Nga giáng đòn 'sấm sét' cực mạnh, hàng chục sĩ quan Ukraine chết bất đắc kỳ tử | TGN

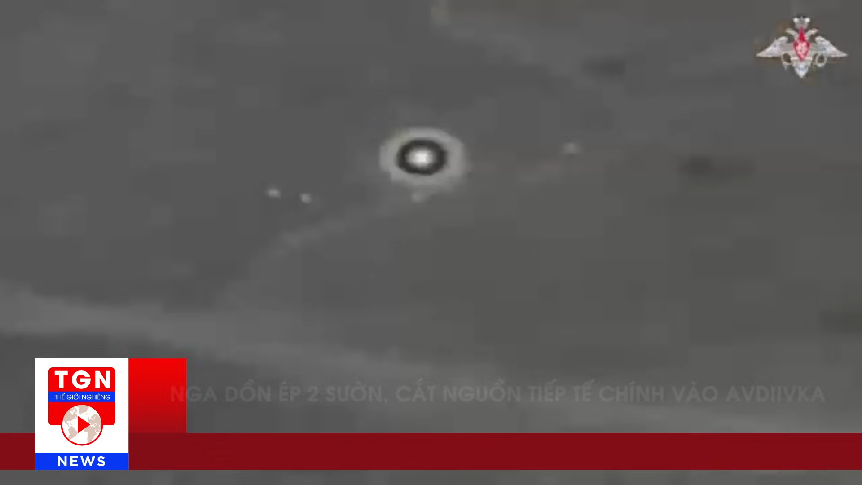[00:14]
Trong đêm tối, các trận đấu súng mỗi lúc một thêm gây gắt. Tăng thiết sáp Nga với hệ thống quang ảnh nhiệt tiên tiến, sẵn sàng khai hỏa vào các mục tiêu Ukraine.